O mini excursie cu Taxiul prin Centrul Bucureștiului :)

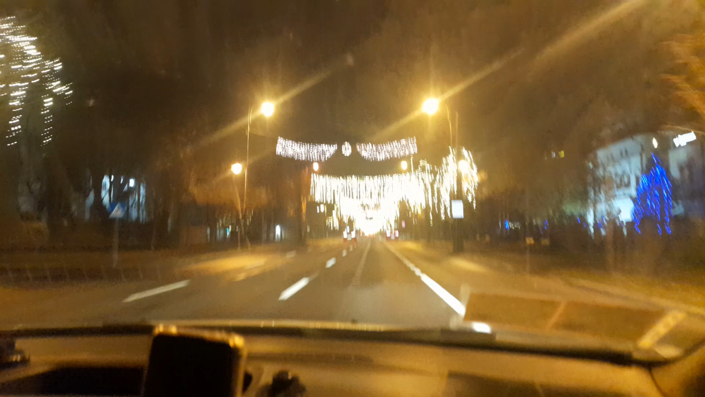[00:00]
PSD, uite-te, mă, la Da. Da. Ia ce frumos. Da, să pune și muzică, să avem colindă și era. Și în dreapta ta. Era Crăciunul, gata. Ia ce frumos, uite ce. Ce nu pui tu?
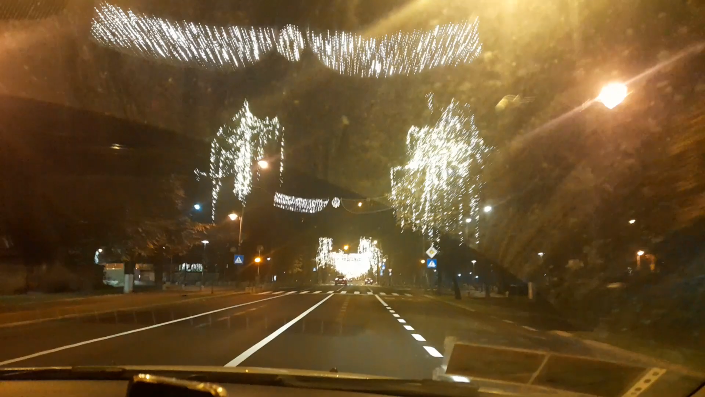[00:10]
Să facem nu știu să pui aici. Da, bă, a trecut mașina de poliție, uite-o acolo, pe stânga, de ideea. Ia uite, și cu steluțe albastre, mamă. Pune mama acolo, bagă frumos. Da, uite frumos, aici. Mamă, chiar frumos.
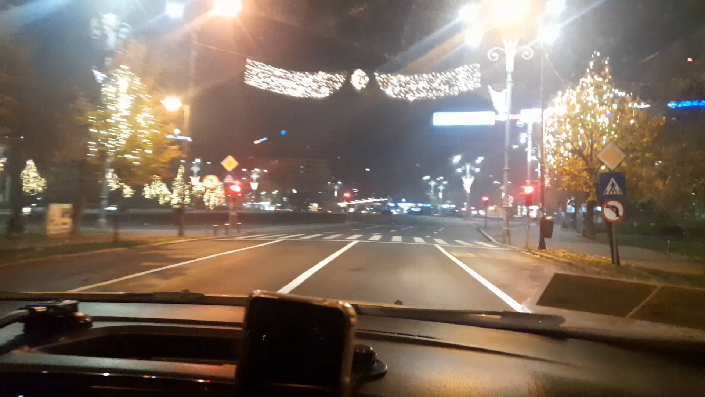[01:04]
Ia uite, toți pomii vorba lui Belmondo sunt îmbrăcați în aici, ce în fața la Senat, i-a îmbrăcat iar pe toți. La asta, cum o cheamă, casa, cum îi zice?
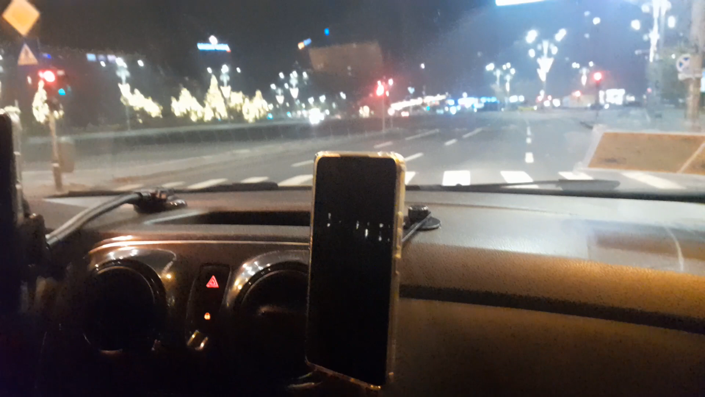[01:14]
La asta, mamă, cu zi pe nume, Antipa. Da, la ce frumos s-au făcut pe verde.
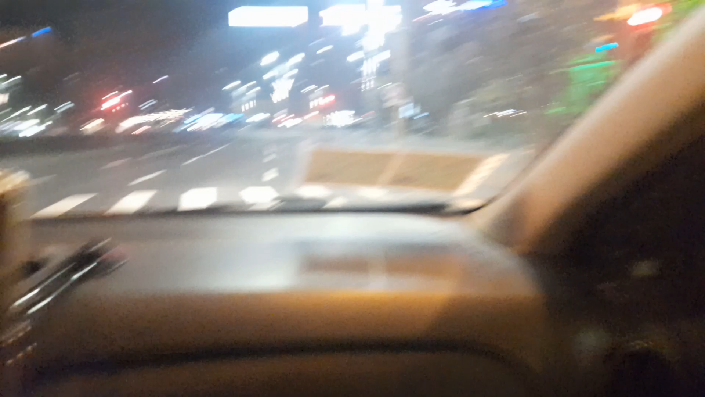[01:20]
Păi mai spate e Muzeul Țăranului, aici da, e Dino Parcu. Eu veneam la clinică aici la doctor Leventer, la monetării. Mai este târg, ei mai mici, ei mai mici. Ei ai avut bambibărism, nu? Nu, pe copii, copiii m-au dus aici. Sunt de aici copii. Nu, nu m-au dus. Am fost când a fost mamă. Am făcut și aici.
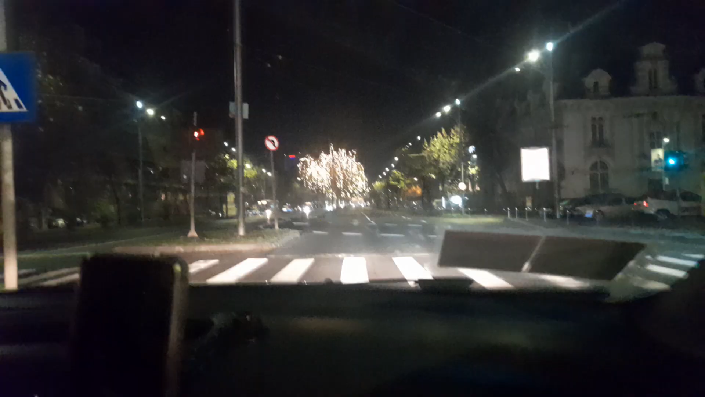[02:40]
Am luat eu razna, a fost bine a mea. Dar nu e normal. Dacă tu o vedeai, îți dai seama ce fac. Merită să arăta, dar nu citesc pe ăsta. Aici, pe colțul ăsta, pe stânga, e casa aia frumoasă, îmbrăcată, toată în vechi, care v-am arătat da, aseară. Da, frumoasă. Trebuie să stă cald, să stă cald de la tine. Și aici e frumos. Uite, și aici, aici e frumos. Să te da. Dar uite-o pe asta aici, pe colț.
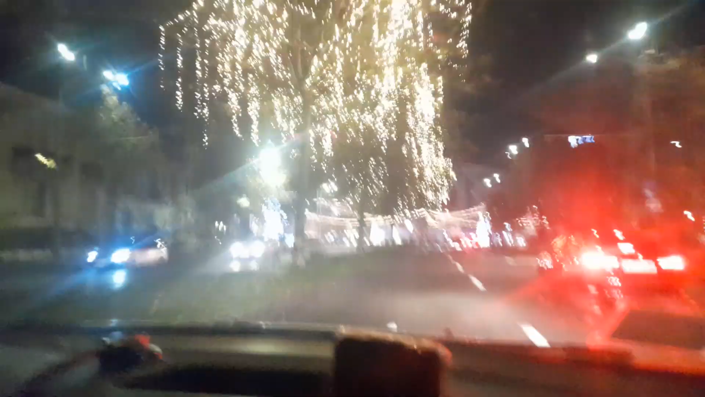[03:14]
Uite-o pe asta la altă. Dar unde suntem acum? Asta e grozav. Uite asta din ăsta. Da, da, da, păi ia uite ce frumos. Ia uite ce, ce mișto ăsta față Ren, ce ăla, nu?
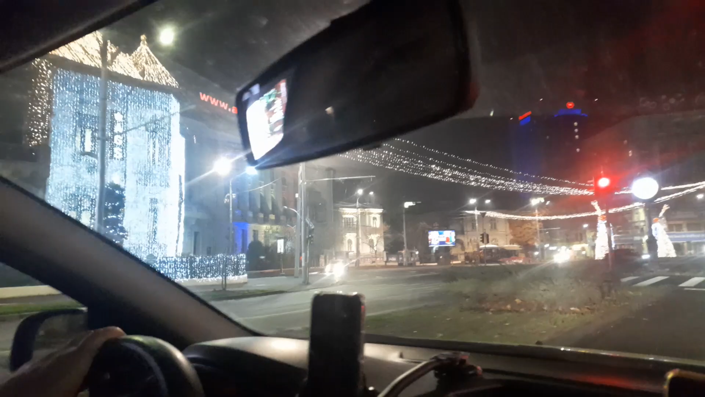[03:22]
Da, am ce mișto tot. În față.
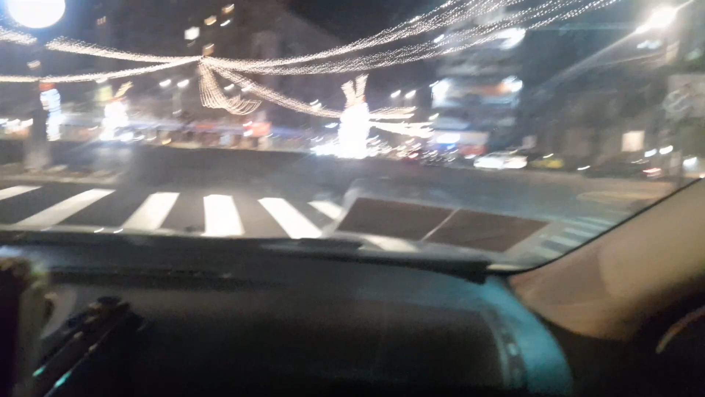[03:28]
Nu, nu sunt cu da, asta, pom. Uite și în față Andi.
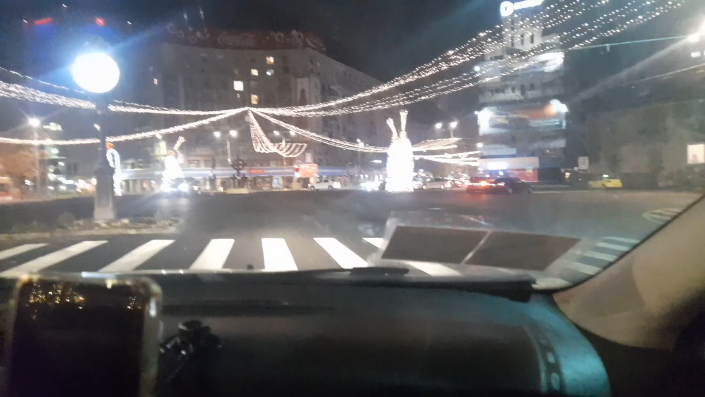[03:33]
Ăsta toată fața alea la casa am îmbrăcat-o numai în parte frumos. Nu, așa, pe acoperiș. Ce nu-ți place? Mai nu-mi place. De ce veni și aici dacă nu-ți place?
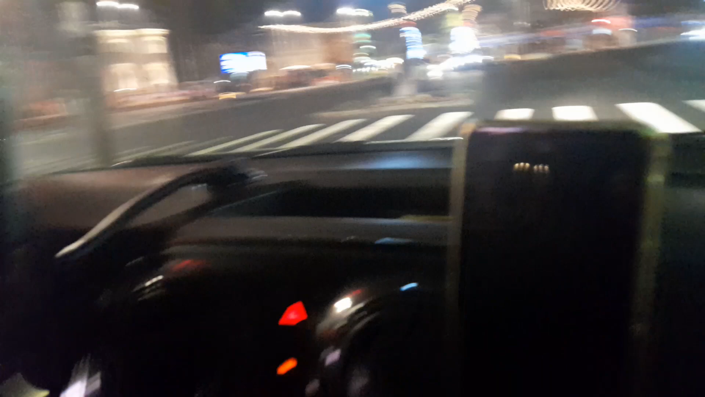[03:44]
Noi am special am venit pentru că ne place.
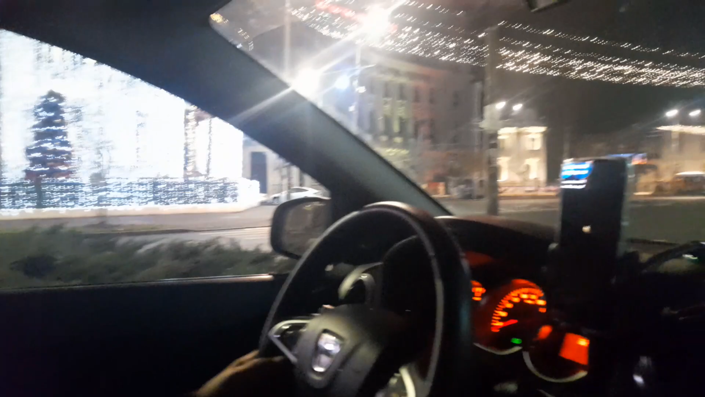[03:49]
Foarte mișto. Uite asta. Așa rămân. Uite asta, nu-i super? Cum să fie? Uite, vezi cum e pe sus pe aici pe Covernațian?
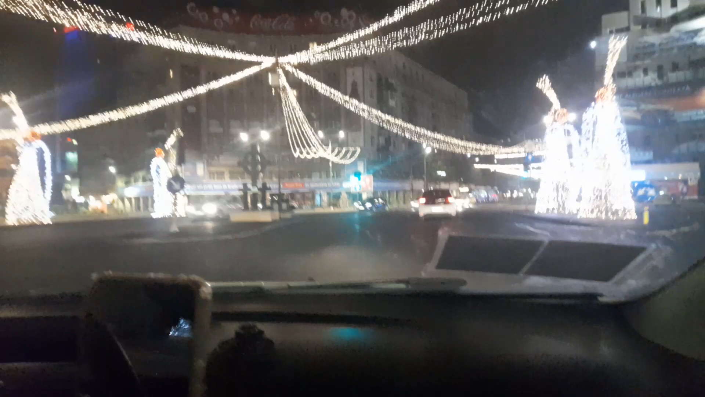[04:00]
Andi, uite aici. Pe Magheru? Cum e astea aici, așa e pe aviator. Da, la fel. Irlandia. Dar în altul an parcă fugeau așa în alți ani.
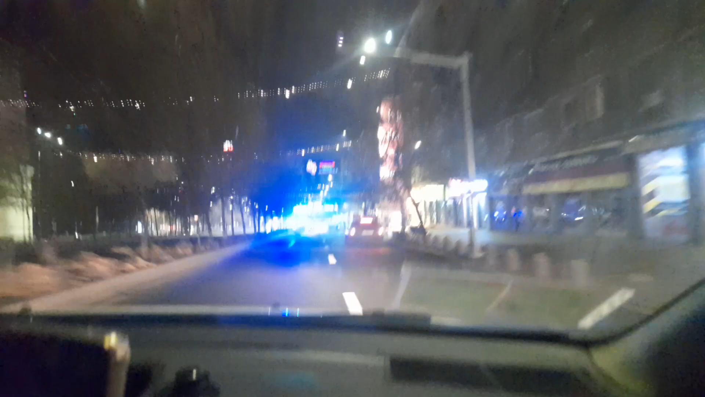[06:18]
Am mers direct, am mers pe acolo. Uite, vezi, aici e mai sărăcăcios, uite, a fost decât așa, luminițele astea păsări. Și a deschis. Și aici e de pe... Andy, cred că filmează și păsăjul.